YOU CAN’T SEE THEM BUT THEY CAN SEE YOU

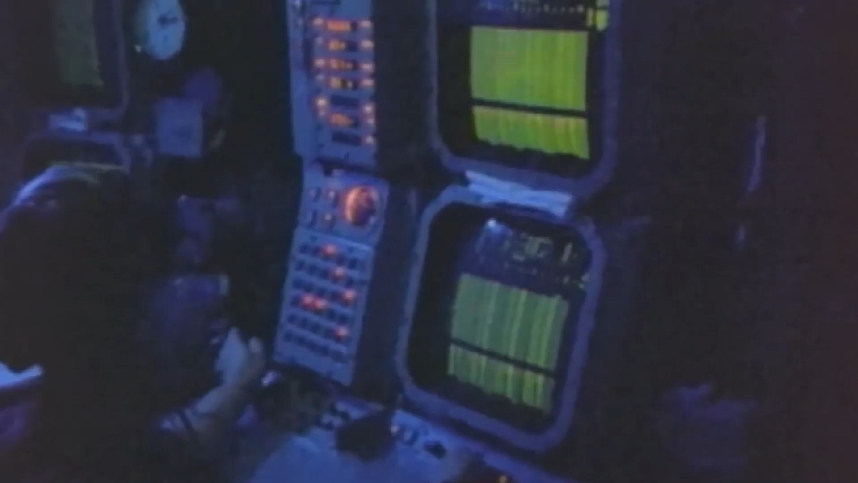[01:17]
Sonar is a device that detects things using sound waves.
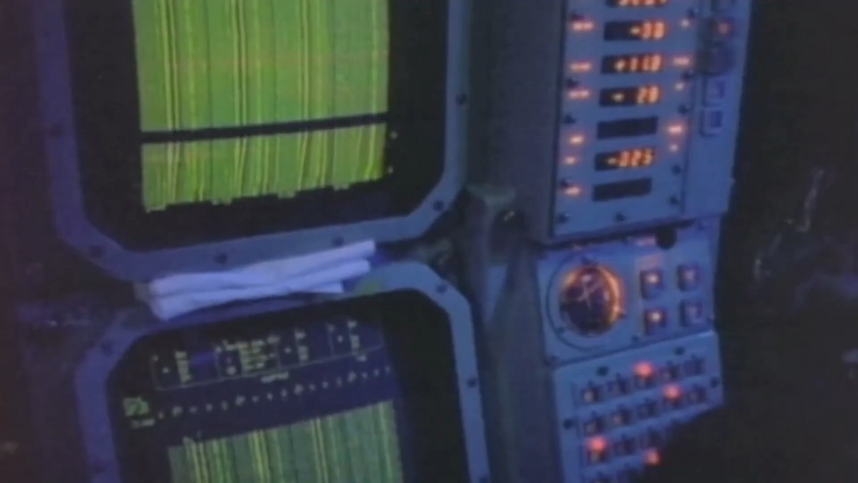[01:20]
These things are detected using a sonar,
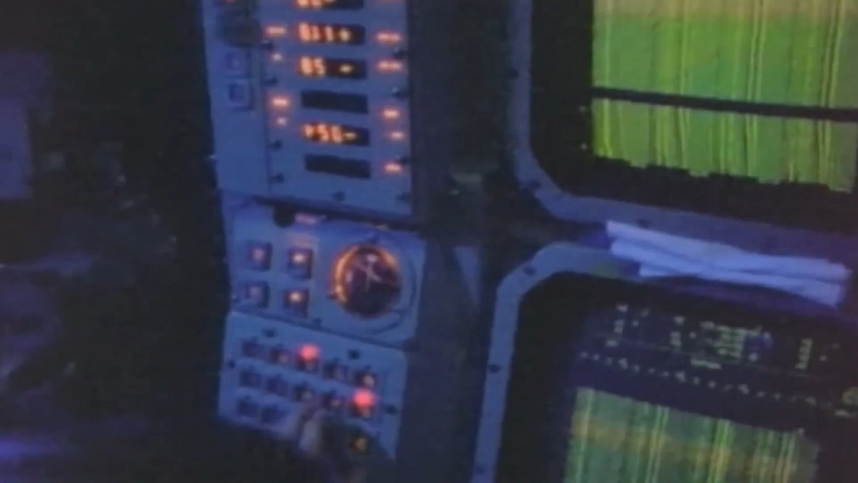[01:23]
which sends out ultrasonic waves into the water and detects the returned echoes.
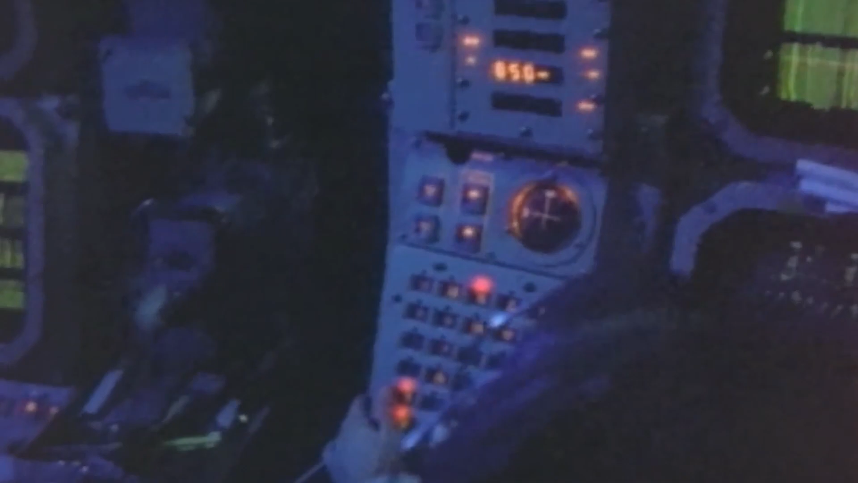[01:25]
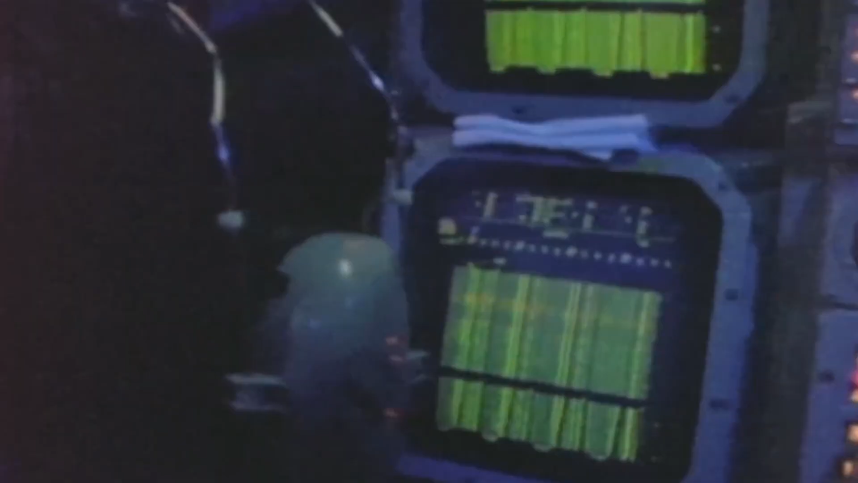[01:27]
The sonar can detect and display the distribution, density,
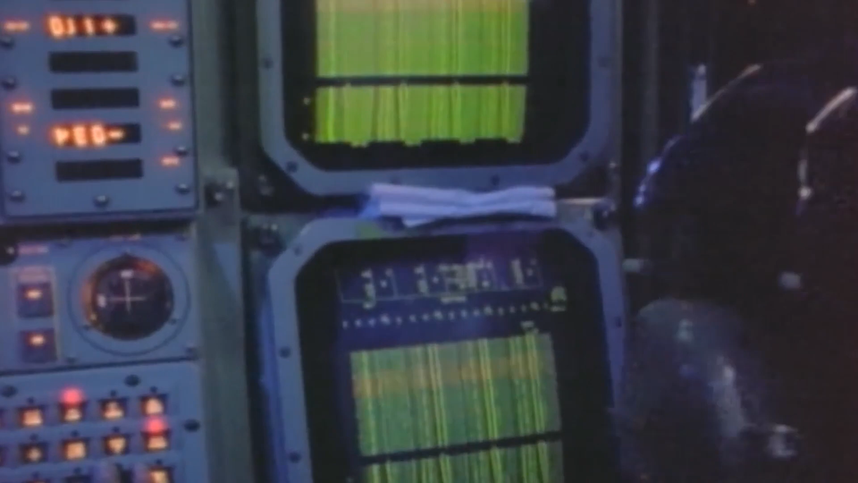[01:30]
and movement of a school of fish in all directions at an angle of 360 degrees or 180.